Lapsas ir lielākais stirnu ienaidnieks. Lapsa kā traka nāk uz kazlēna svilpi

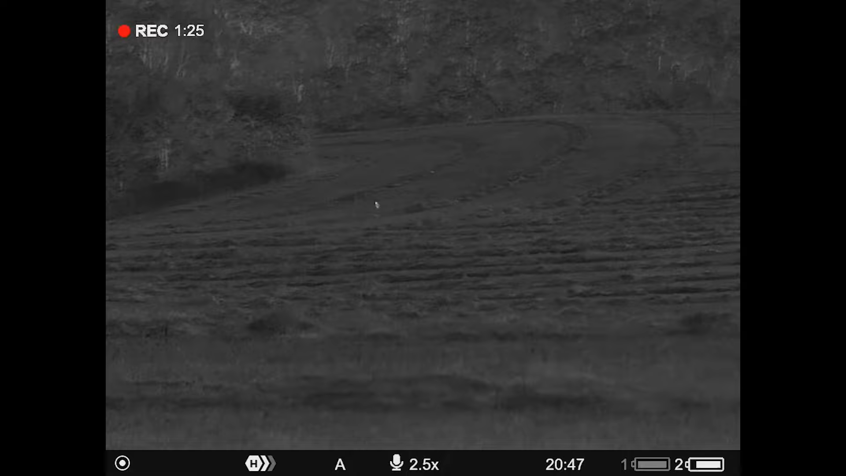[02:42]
Paldies! Un ziniet, ko labs uz šitā lauka darīja? Pļautā dar, pļautais lauks.